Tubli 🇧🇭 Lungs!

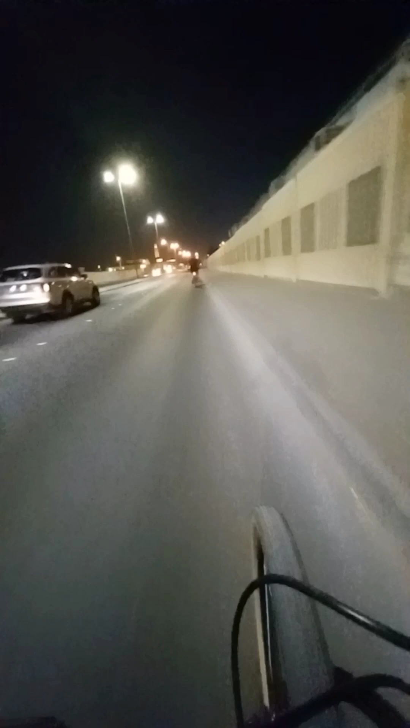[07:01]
Ay, hindi pa pala. Daanan pa lang to. Daanan pa lang papuntang Tubli Walkway. Mabilis na mga kasasakyan papunta rito. Kaya mag-iingat kayo kung mapadbad kayo dito ha. Sa bandang kanan nga pala, makikita nyo yung planta ng tubig. Kung saan nililinis nila yung tubig bago i-distribute sa buong bansa.
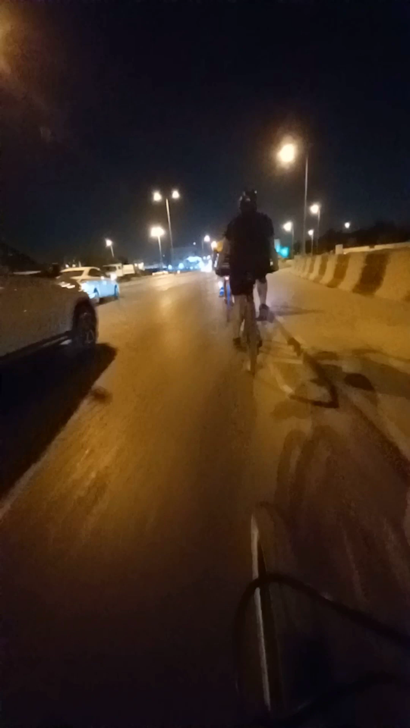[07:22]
Yun, yun. Yun yung wastewater treatment management dyan sa kanan. Kapag ganito kasikip yung kalsada, kailangan one line lang yung mga nagbibisikleta. At minsan, kailangan mo na ipaalala kasi minsan narilimutan na.